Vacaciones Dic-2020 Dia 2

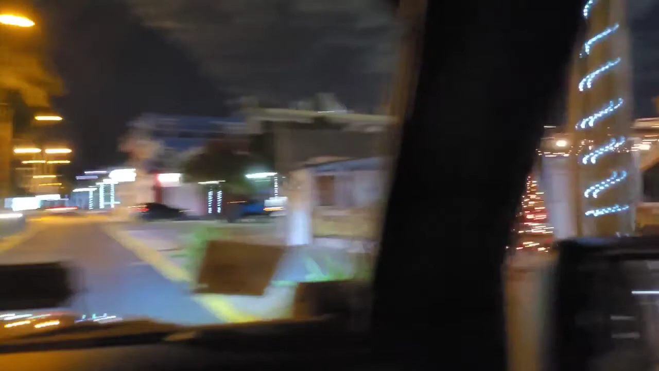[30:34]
Nada, los dejamos a ellos ahí, nosotros nos quedamos en la guagua, vamos a pasar para que ustedes lo vean.
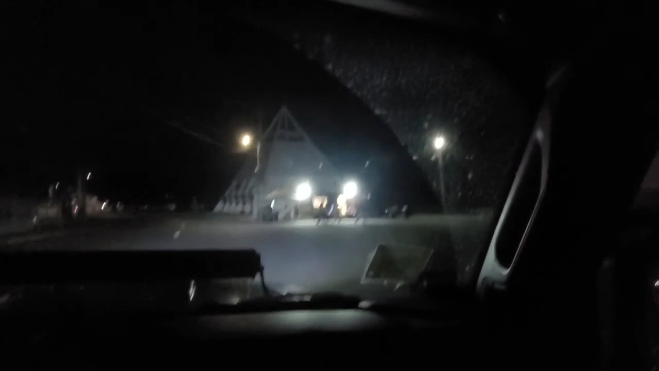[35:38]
Disculpen las luces de la boba, ahí está la pirámide. Esta es la famosa pirámide de Cataño.
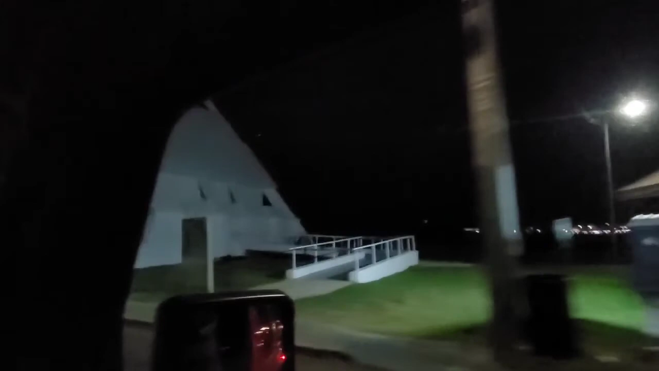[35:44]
Antes esto era una biblioteca. Sí. Se intentó rehacer nuevamente como biblioteca, pero pues entre una cosa y otra María lo terminó de destruir después que se había arreglado.
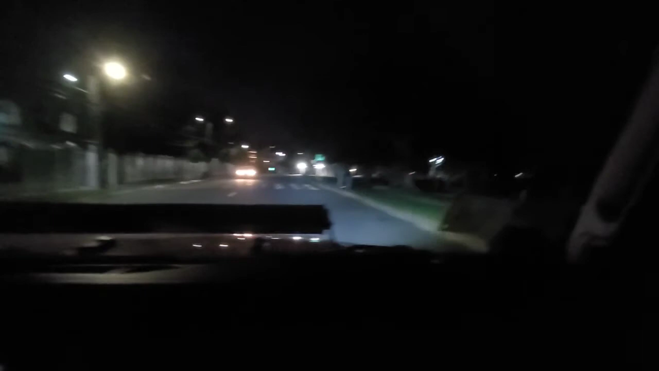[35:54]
Sí, pero se había cerrado antes. Sí, ya había cerrado también. Pero todavía no habían terminado lo que querían hacer. Entonces María lo terminó de destruir y pues los dueños de lo ajeno terminaron de destruirlo por completo.
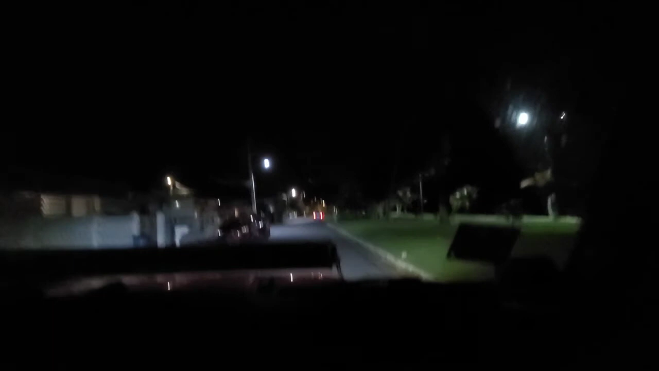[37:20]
Ya esta es la urbanización Bayview. Bahía al principio, Bayview. Ya llegan hasta el final. Al final creo que hay un pedacito que es estilo playa, pero no. Mucha gente no le gusta meterse. No. Estas aguas aquí no tienen mucho movimiento de océano. Y, ¿en serio? Sí, teniendo todo eso ahí. El movimiento no es igual que una playa regular.
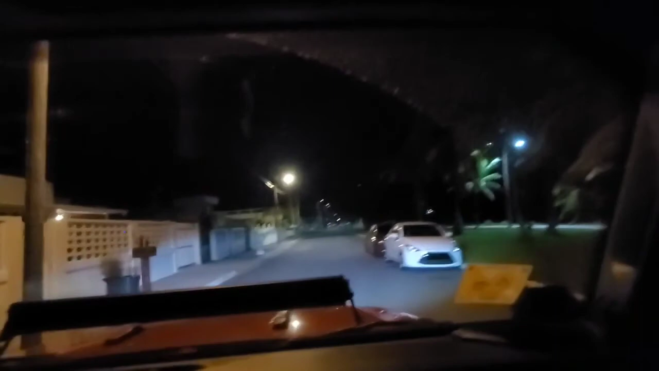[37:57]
Que eso ahí es ay, se me olvidó el nombre. ¿Punta Salina? Creo que es Punta Salina. Esos dos hacen una encerrona. A estas aguas de aquí. Okay. Por lo que no hay mucho. Hay fluido, sí tiene su corriente, ¿verdad?
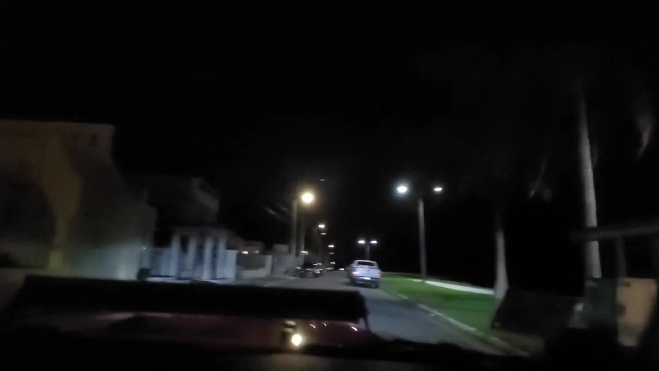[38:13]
Y a veces el agua está picadita, pero no es igual que en las playas de allá. Qué oscuro se ve.
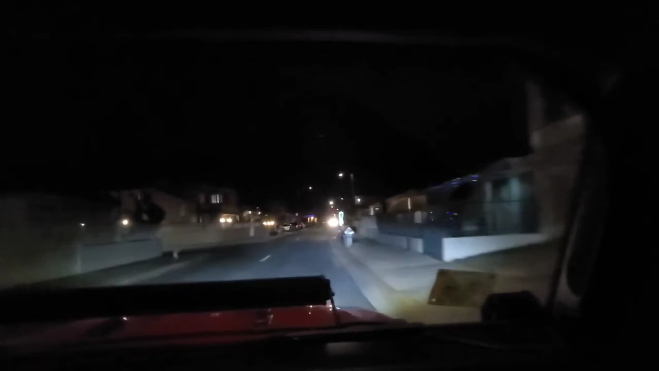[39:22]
conectado por... Las lanchas. Por las lanchas, las famosas lanchas de Cataño. Aquí a la derecha puedo meterme también para la costa, pero no tiene, es una calle sin salida. Y son casas privadas, ¿verdad? No me voy a meter para allá a molestar a nadie. Y la calle es bien cortita.
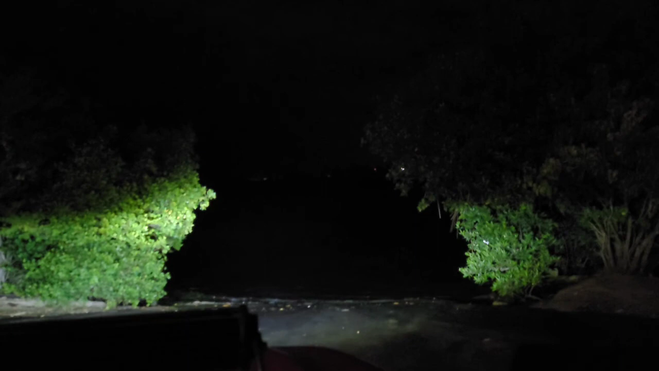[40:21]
Pero ahí está. No te sigas metiendo. Me da miedo. Ahí es. Se ve un poquito mejor, sí. Sí. Ahí hay una islita. Ah, las luces. No es una islita. Las luces que se ven ahí. Sí. No es una islita, es como un...
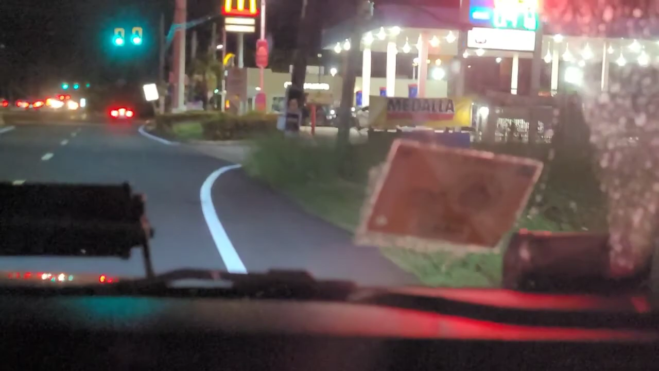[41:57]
Una de las gasolinas más baratas de Cataño. Bueno, nos vemos luego.
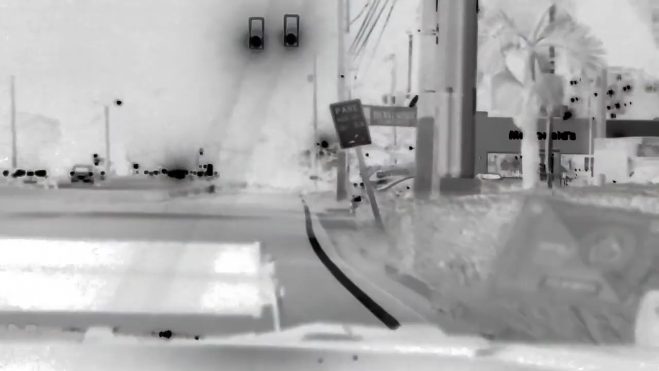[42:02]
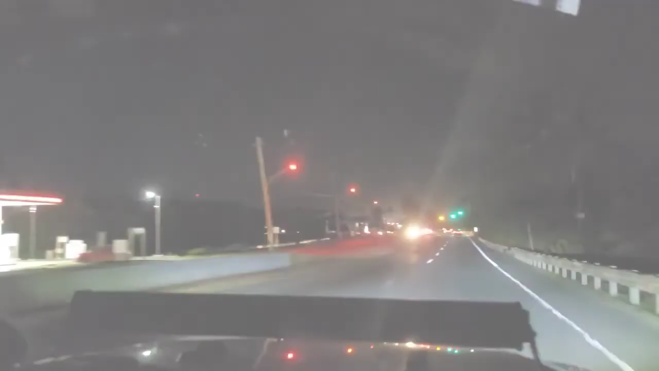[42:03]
Gente, ¿ustedes ven los postes rojos? Con bombillas rojas. Esto se hizo porque aquí en Levittown, estamos ya en Levittown, lo que es para abajo, estamos en la orilla de la playa y aquí viene mucho el tinglar. Esa tortuga viene aquí a Puerto Rico a parir, a hacer sus nidos, y las luces rojas lo que hace es que no molesta a la tortuga. Para que ella pueda, exacto, ella pueda hacer todo.